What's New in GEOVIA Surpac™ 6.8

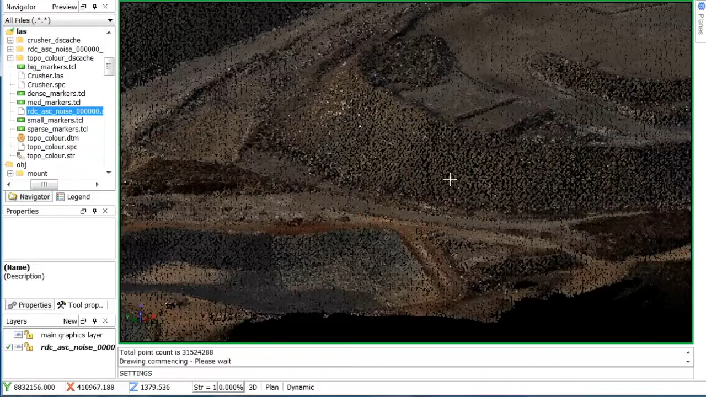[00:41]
Point clouds are points in space picked up from either a laser scanner or created via photogrammetry. We can now import very large data sets and then create surface models or solid models from them.
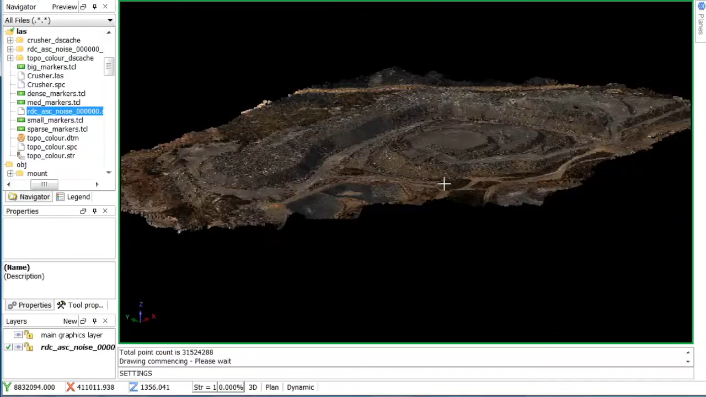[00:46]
The benefits obviously are for rapid surveying and the reporting information in areas such as underground mines or areas that are unsafe to work in.
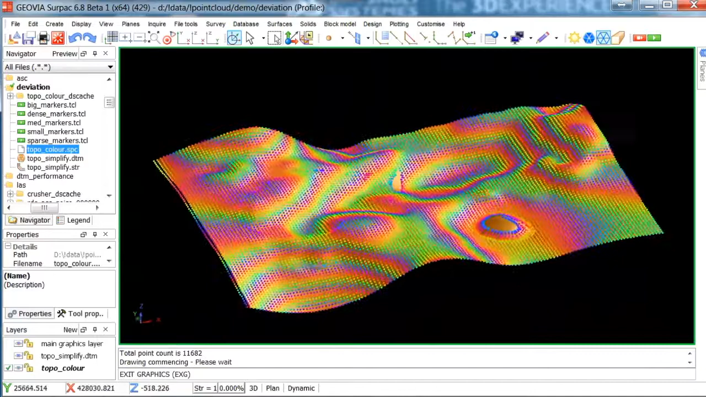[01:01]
underground cavity monitoring as a wide range of uses.
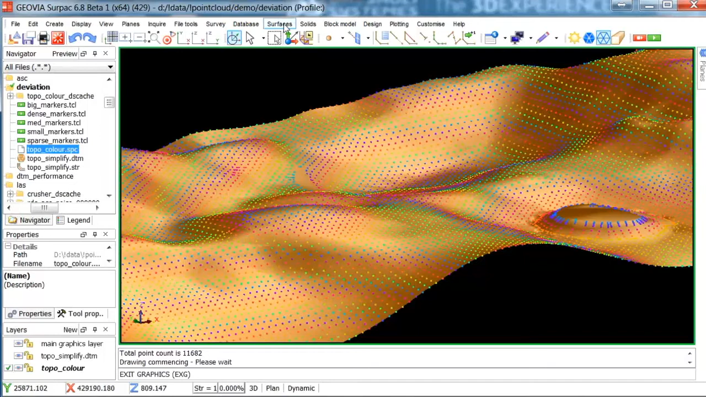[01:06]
We can also do mapping based on visual differences because we support RGB and intensity colour point clouds.
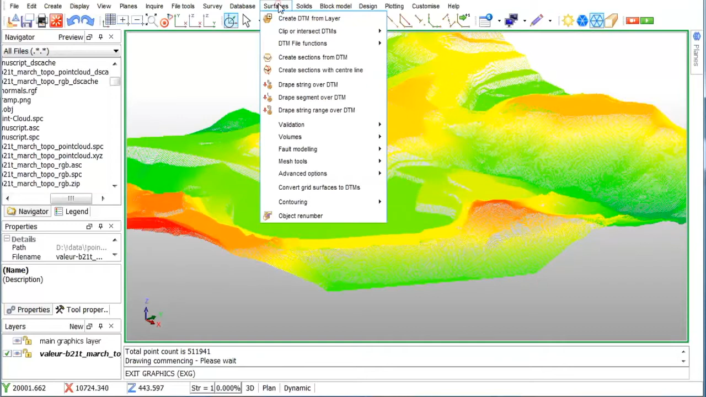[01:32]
They're very quick and very efficient at expanding and contracting shapes. They also provide smoothing and the ability to filter out some of the noise in the shapes. The obvious use cases of these include geological modelling. For example, when modelling the ore body, you need a dilution halo, you expand the solar dial.
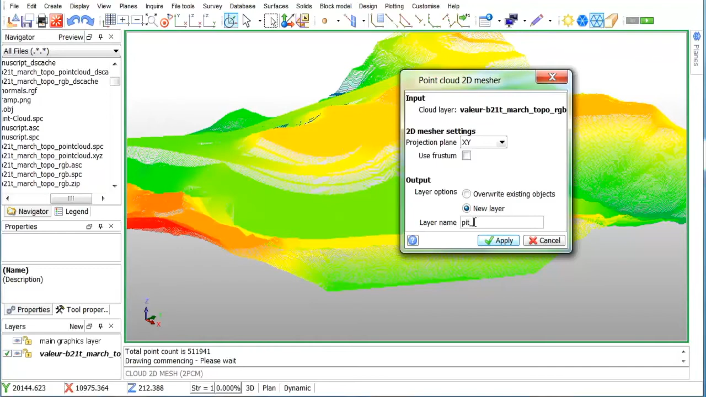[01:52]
That gives you the volume difference between the original and the expanded shape.
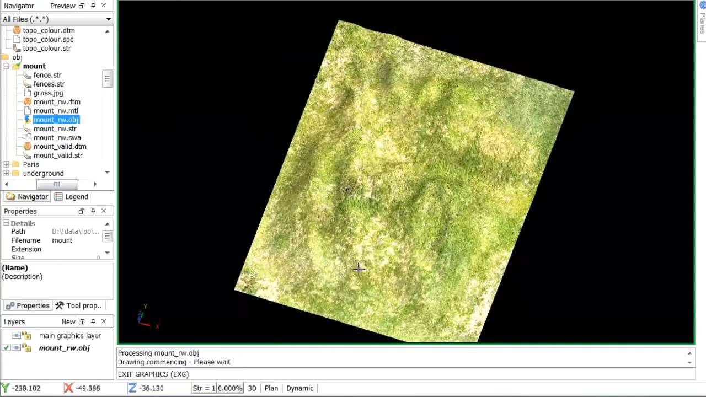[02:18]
The benefit here is it allows direct import of objects that are already precisely textured in an external system.
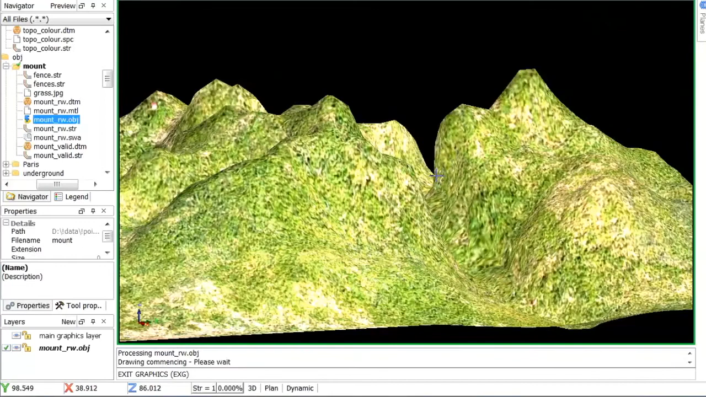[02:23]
It avoids the need for manual registration of points.
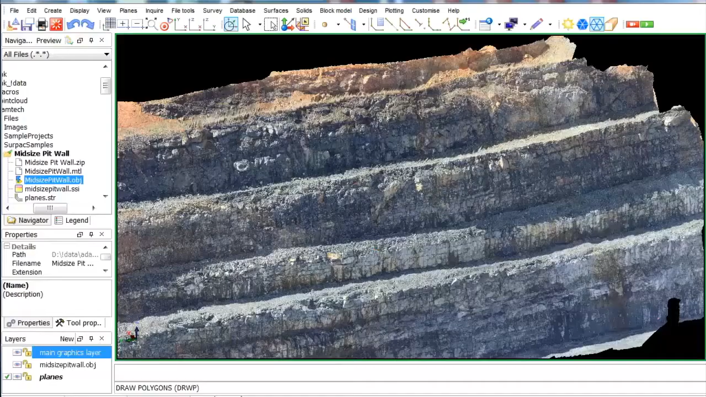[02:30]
The application of this is quite often in geological mapping and modelling. Using a surface with a precisely draped image of the rock, the geologists say will accurately map and digitise contacts and features directly within SERPAC.
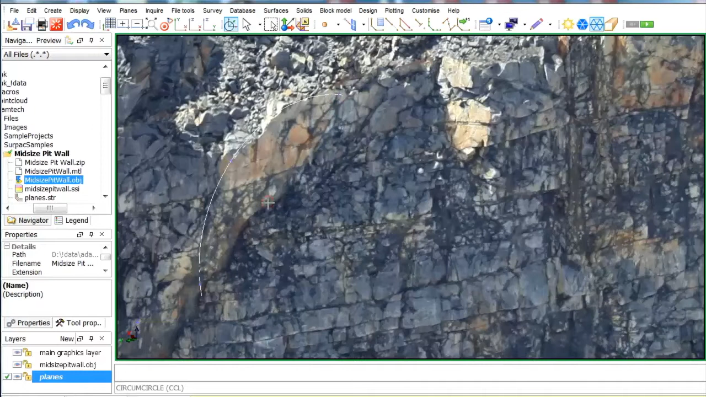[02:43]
It's also very useful for aerial flyovers, so you can take an aerial photograph and drape it directly over the surface. These are the main features available in SERPAC 6.8, available mid-year.